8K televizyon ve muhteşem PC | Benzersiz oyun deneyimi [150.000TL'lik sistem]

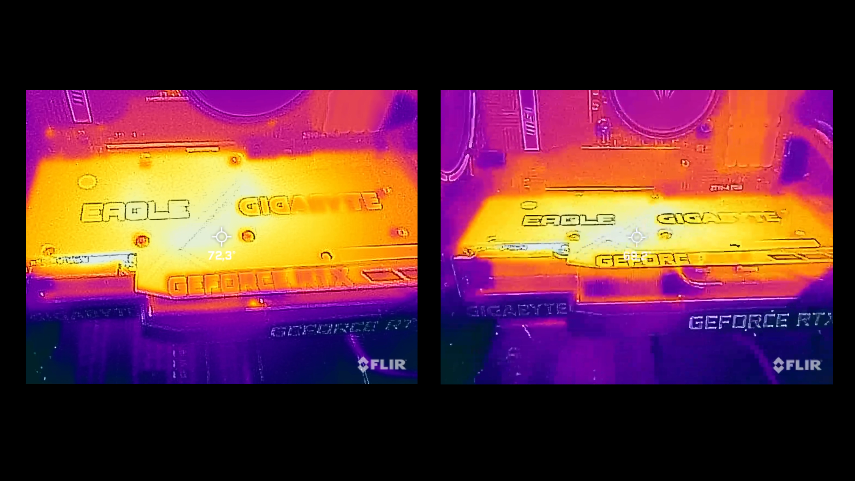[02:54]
Termal kamerayla yaptığım ölçümleri görüyorsunuz. 8K ün deneyim esnasında bile soğutucu gerçekten son derece iyi.
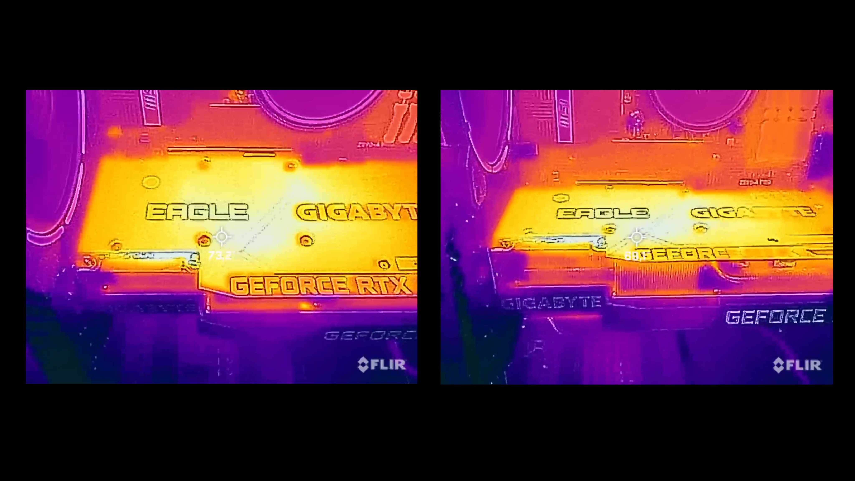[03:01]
384 bit bellek veri yolunda ve 24 GB GDDR6X grafik belliğine sahip olan ekran kartı 1695 MHz GPU ve 19500 MHz bellek hızlarında çalışıyor.